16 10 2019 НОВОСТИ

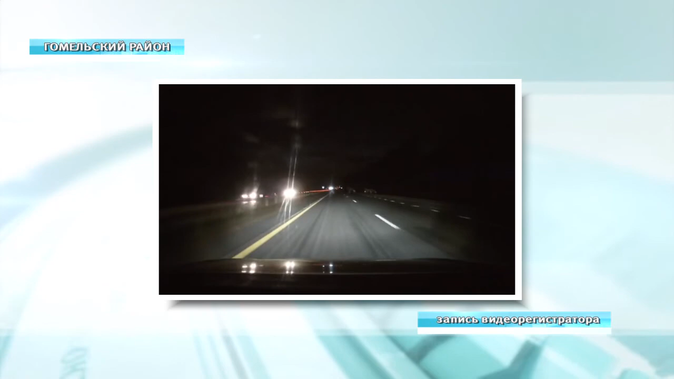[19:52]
накануне автолюбитель ехал по трассе в темное время суток и неожиданно путь ему преградили трое лосей от